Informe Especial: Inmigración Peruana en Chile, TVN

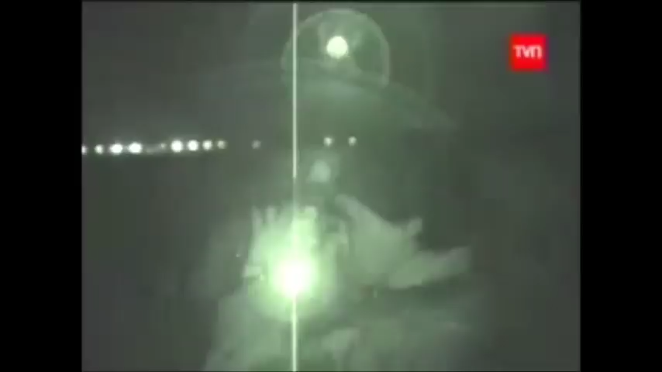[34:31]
Por la noche los controles se intensifican, ya que la mayoría de quienes cruzan a pie lo hace por este sector, aprovechando la casi nula visibilidad. Seguían por la línea del tren.
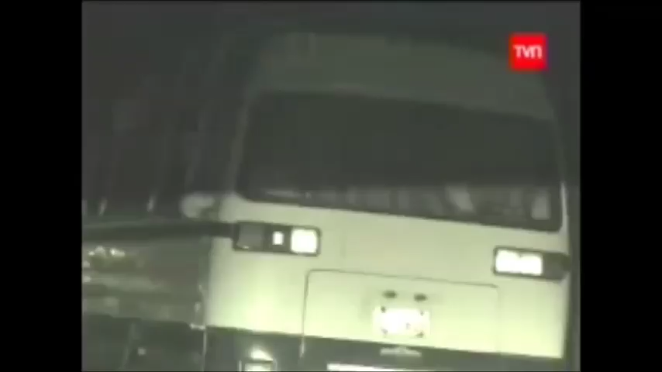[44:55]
pero desde la distancia vimos con sorpresa cuando el bus salía. Partimos tras Isabel.
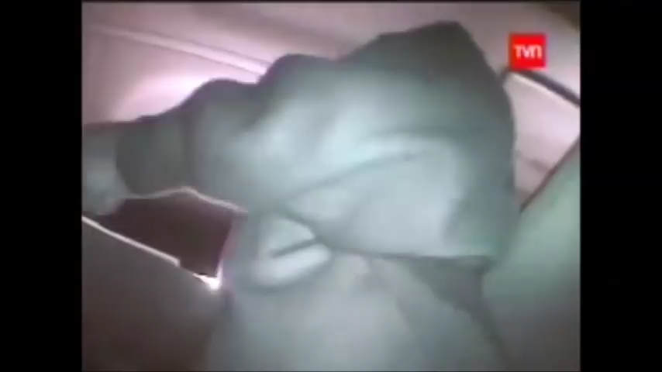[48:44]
Arriba del bus, a una de ellas no le piden pasaje, tampoco su pasaporte.